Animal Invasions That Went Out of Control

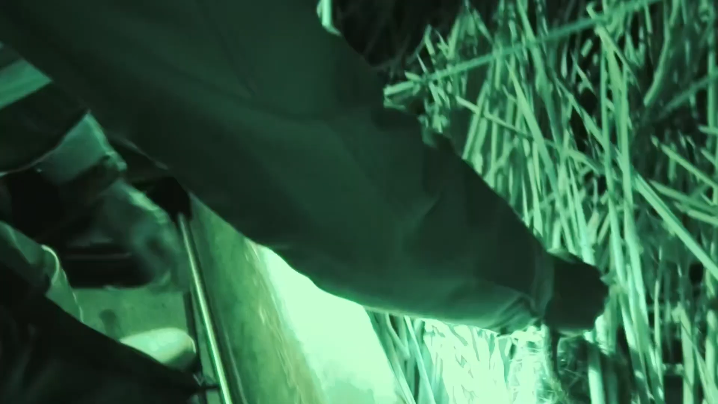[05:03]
Each passing year, more land was washing into the sea, and Louisiana's map was shrinking.
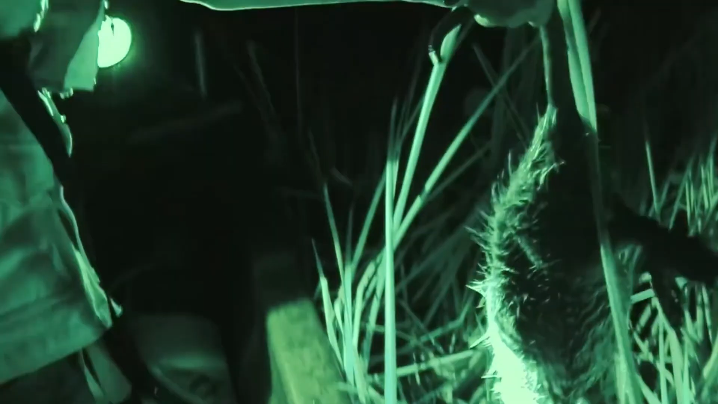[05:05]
These rodents weren't just devouring plants, they were consuming Louisiana itself.